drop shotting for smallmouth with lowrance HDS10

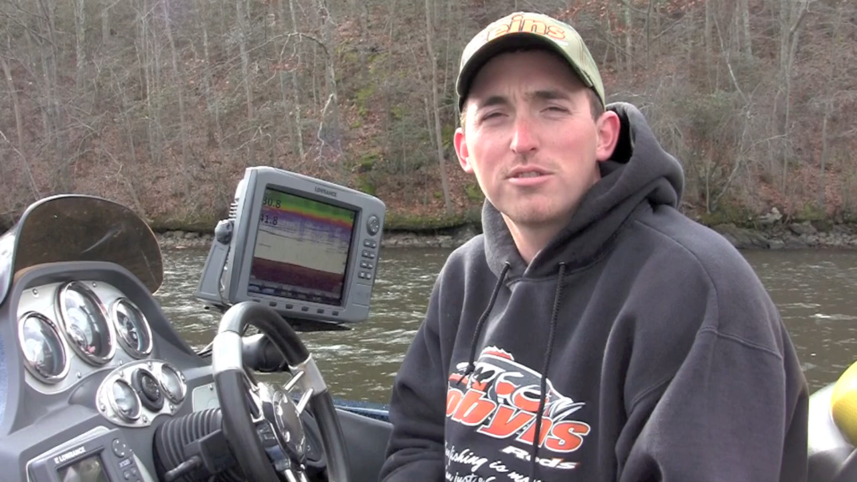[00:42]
We're going to be fishing in 25 to 30 feet of water, and we're going to be fishing tight schools of smallmouth that are preferring a vertical presentation. So I'm going to be using the Lowrance HDS-10s. I'm going to show you a few simple ways to set up your unit to help you catch more fish. All right, I want to show you how to set up your HDS unit. You want to go into Sonar.
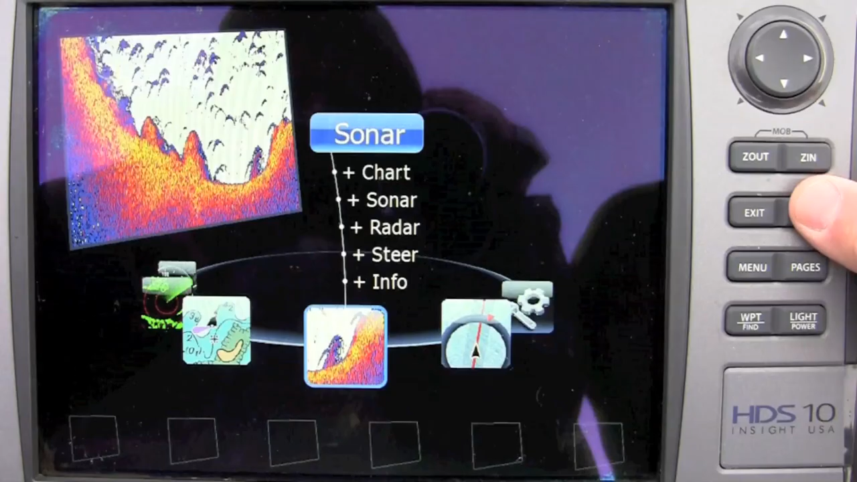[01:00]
The first thing you want to do is make sure that your ping speeds up all the way. That's going to give you your best read.
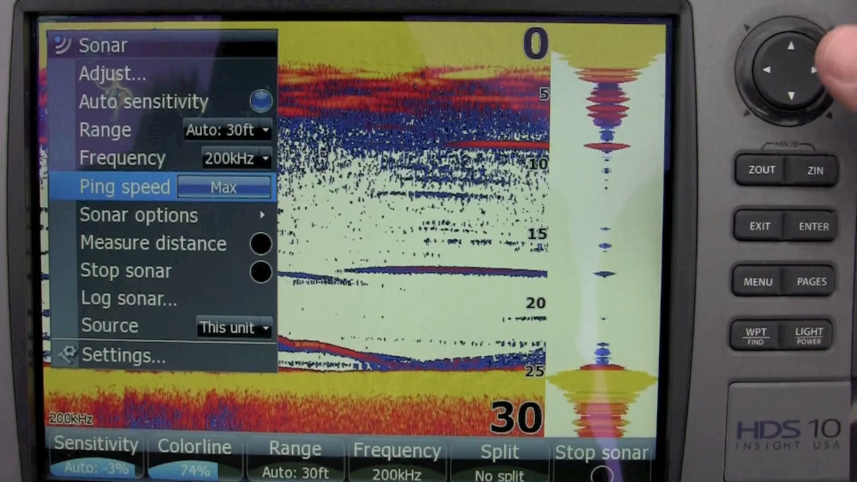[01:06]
Next thing, you want to zoom in one time. And what that's going to do is zoom in on the bottom half.
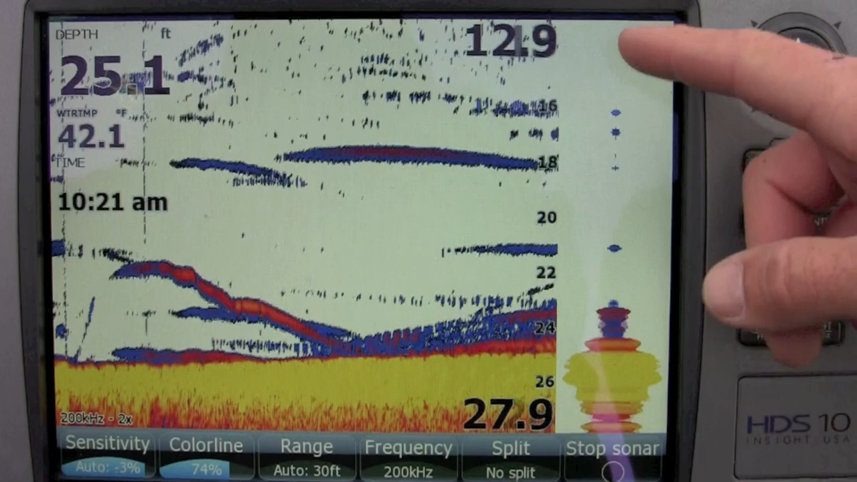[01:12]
On screen: depth 25.1 ft, water 42.1°F
You're going to get better target separation. It's going to allow you to see your bait better and see how the fish is responding to your bait.
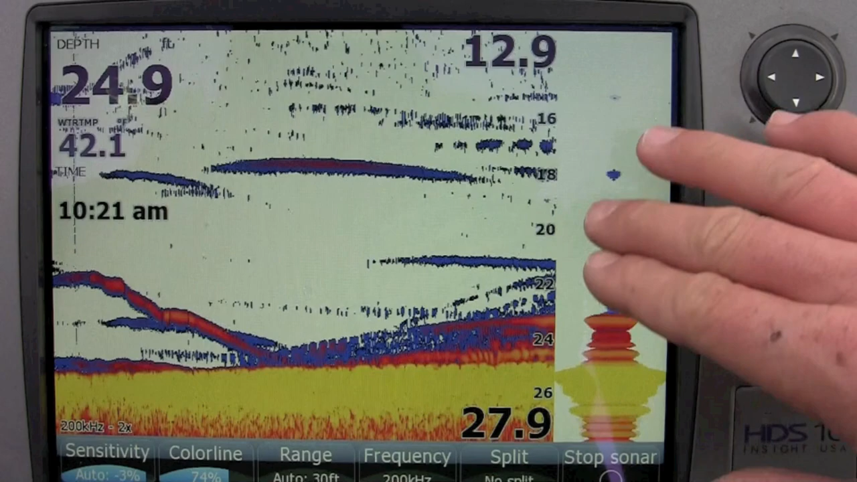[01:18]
After you do that, go into Pages.
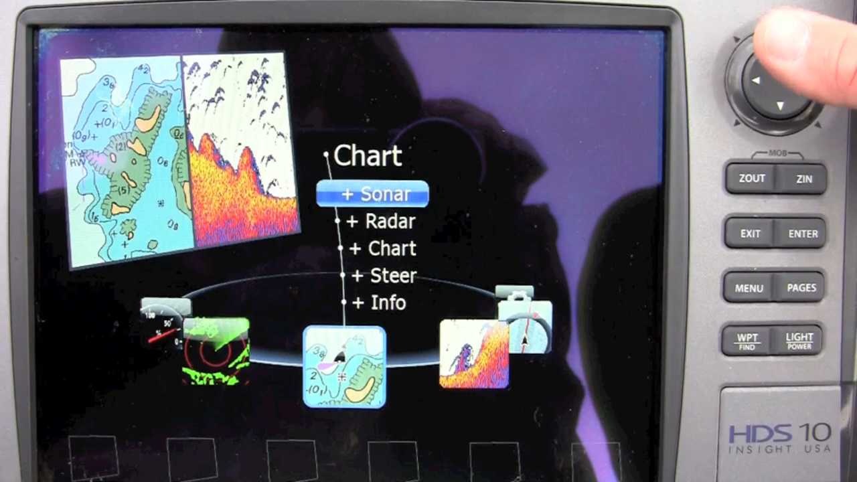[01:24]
I go into Chart, and I do a Split, Sonar, and Chart, with Chart being on the left.
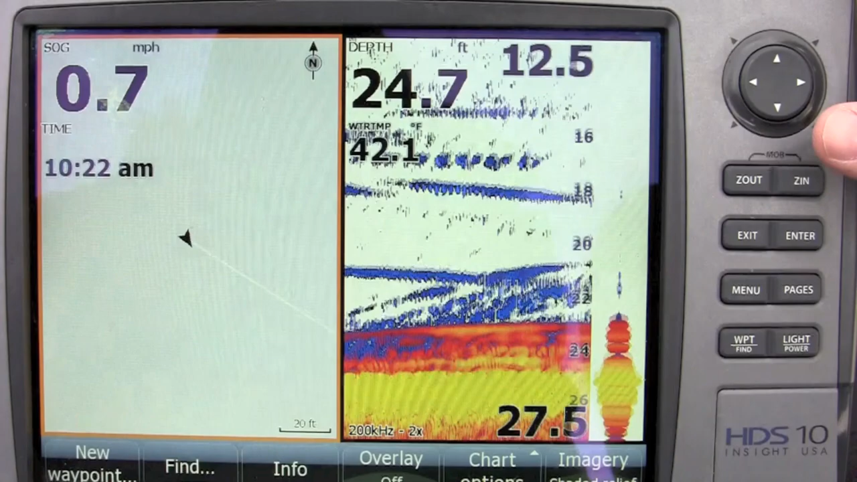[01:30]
On screen: depth 24.7 ft, water 42.1°F
And I like this because a lot of these areas, the fish are schooled up. I'm going to mark where that school is when I find them. I've got a waypoint, so I know exactly where I am. The GPS is just as important as the sonar part of it.
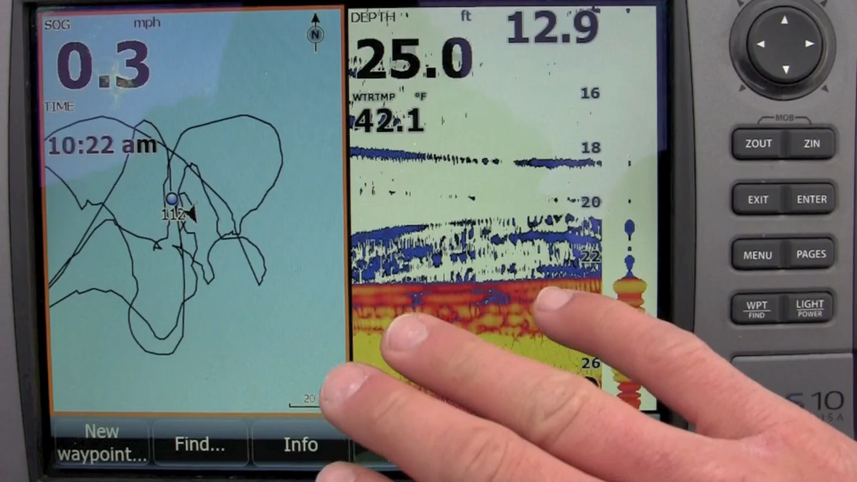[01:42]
On screen: depth 25.0 ft, water 42.1°F
Because it's going to keep you on top of those fish.
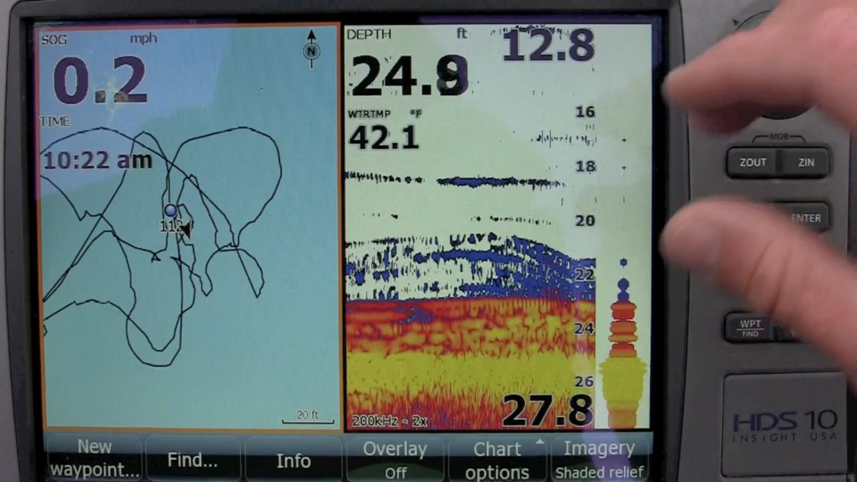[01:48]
On screen: water 42.1°F
So, I want this zoomed in all the way. I know exactly where that school is.
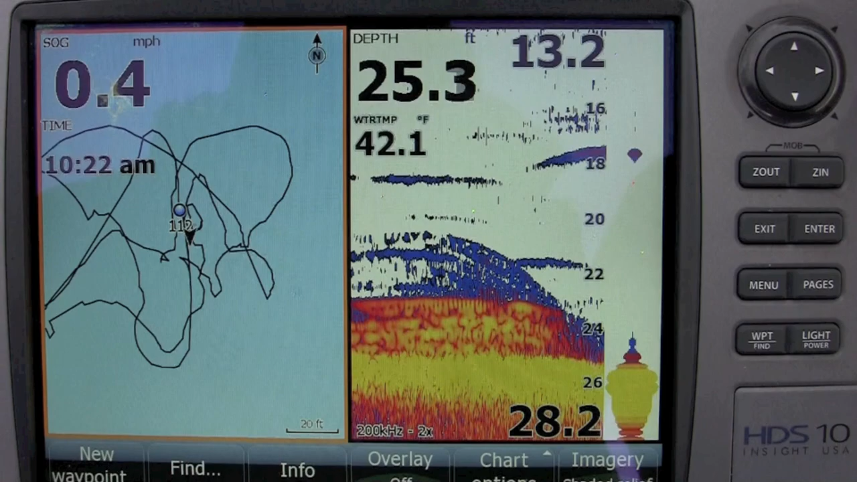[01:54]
On screen: depth 25.3 ft, water 42.1°F, speed 0.4 mph
If the school moves, another great feature is, say you're marking some fish.
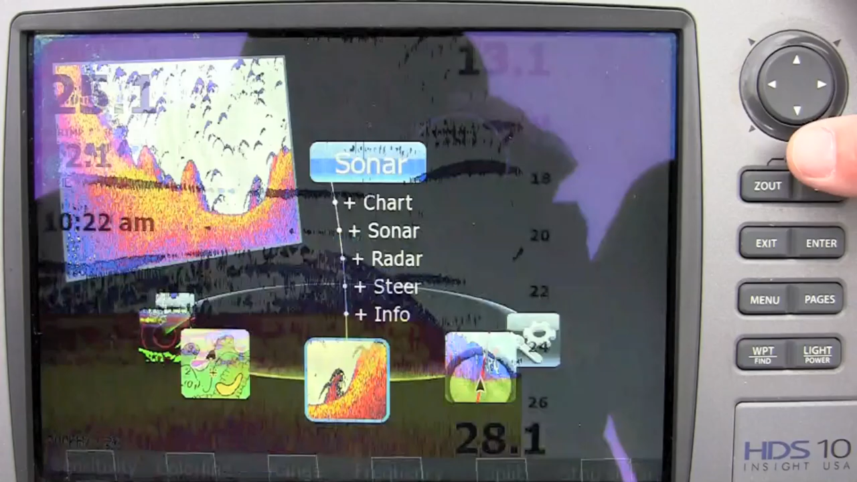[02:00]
You want to mark this. Say there's a school right here. You hit a waypoint.
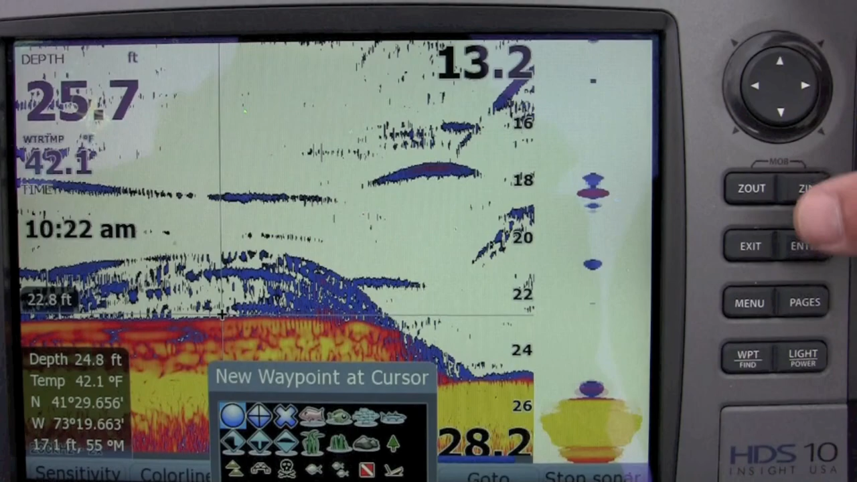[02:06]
On screen: water 42.1°F
Enter. You have a new waypoint. So now, you can go back to that same setting.
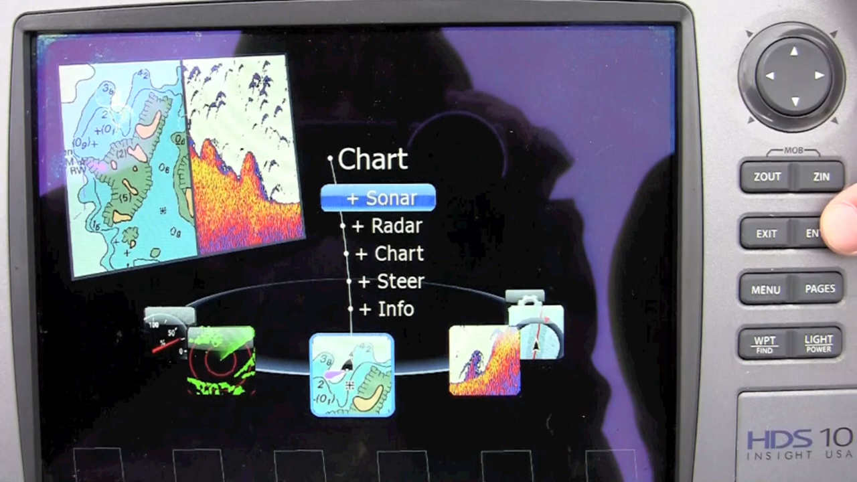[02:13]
And you can see where that school of fish is moving.
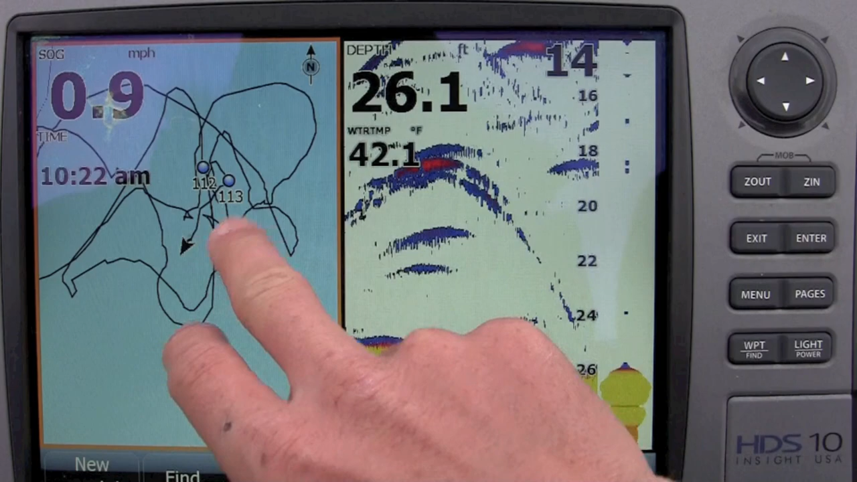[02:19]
On screen: depth 26.1 ft, water 42.1°F, speed 0.9 mph
And so, to me, that's really one way of keeping on top of these fish. And this really helps me put more fish in the boat. With properly tuned electronics, you can see everything that's going on under the boat.
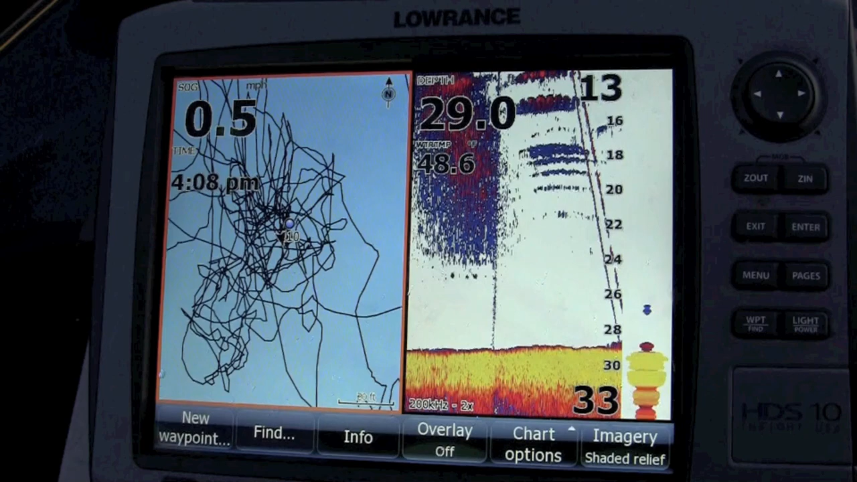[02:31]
On screen: speed 0.5 mph
The two lines descending are my bait and my drop shot weight. And you're able to see if there's any fish in the area.
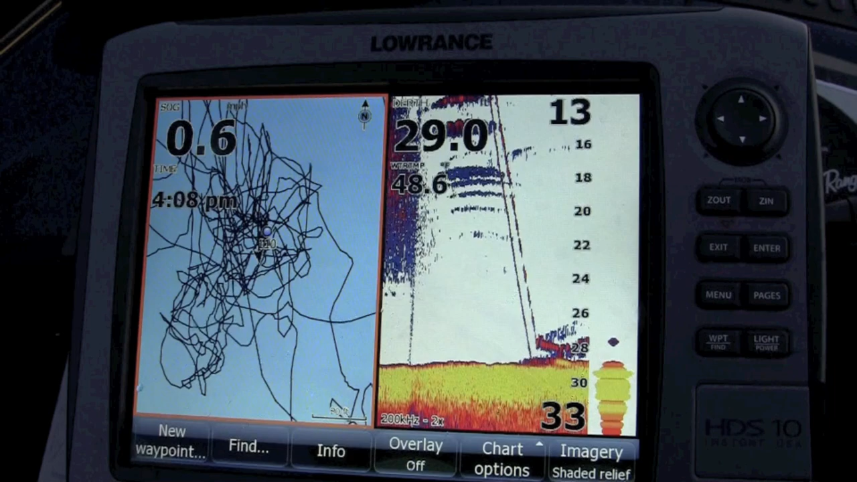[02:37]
And how they respond to the bait. There he is.
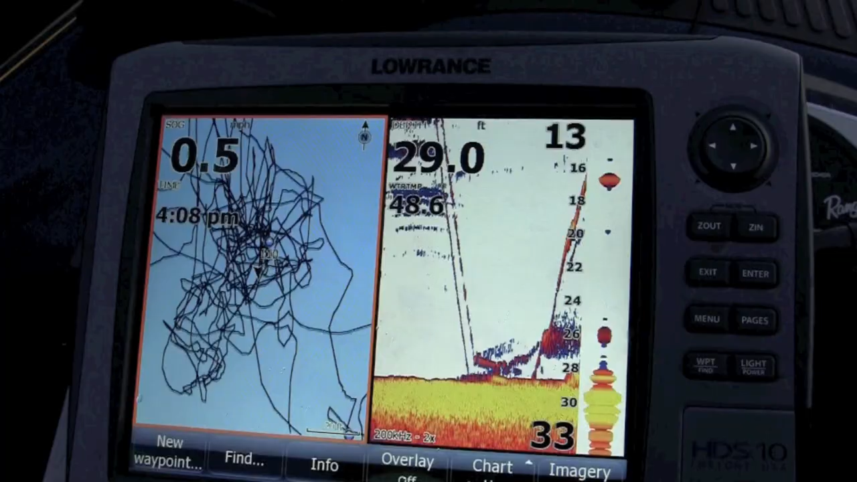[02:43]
Came right up to the, the bait as you can see. That's a nice one. Good night.